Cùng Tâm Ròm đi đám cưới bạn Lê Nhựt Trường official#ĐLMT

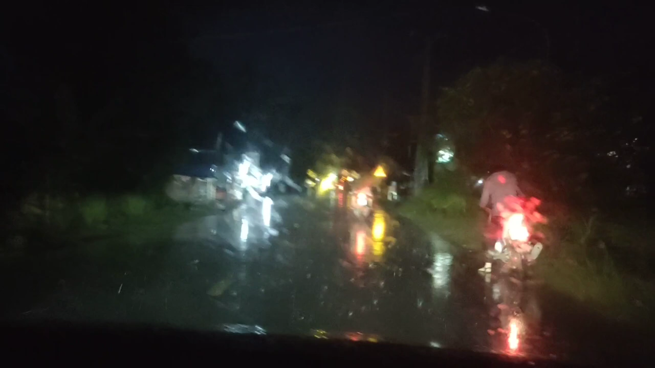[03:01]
Hiện tại thì trên đường thì mưa rất lớn. Rồi để một hồi tới đám cưới ngay quán tướng Hoàng Trường mình sẽ quay cho bạn xem luôn. Còn mặt chú ghế.
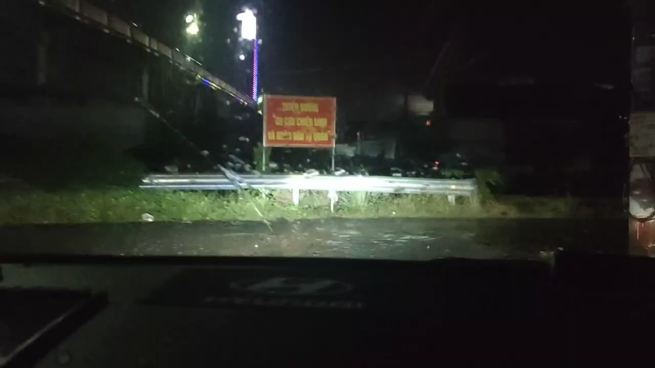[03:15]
Bây giờ mình đang tiến vô cái con đường nhỏ nha.
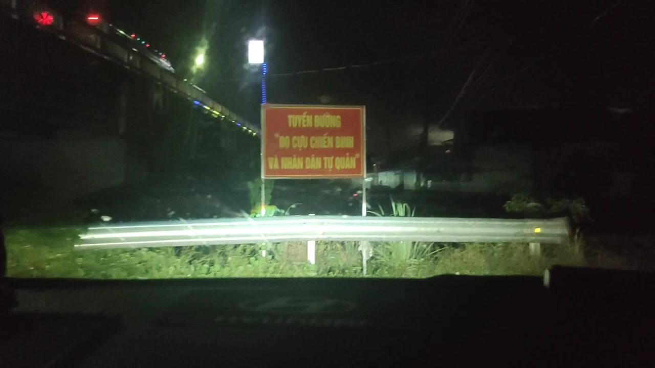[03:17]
Nãy giờ đang đi ngoài quốc lộ 12.
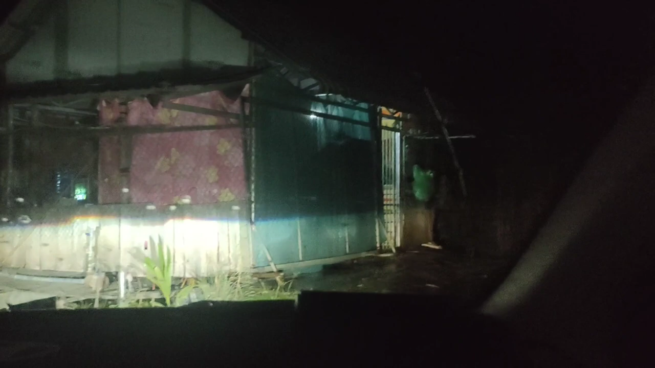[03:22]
Bây giờ đang tiến vô con đường nhỏ. Cũng gần tới nhà bạn Trường rồi. Đó, con đường này là lộ nông thôn nha. Lộ này chắc cũng 5 mét. Cả 5 mét á.
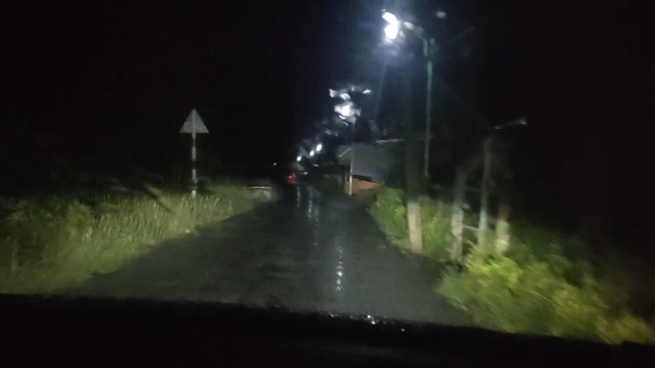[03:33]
Có đèn đường sáng ánh luôn các bạn. Ngoài trời thì vẫn còn mưa nha. Hôm nay được tài xế đặc biệt nha các bạn. Tài xế đặc biệt chở nha. YouTuber Tâm Gồm Vlog.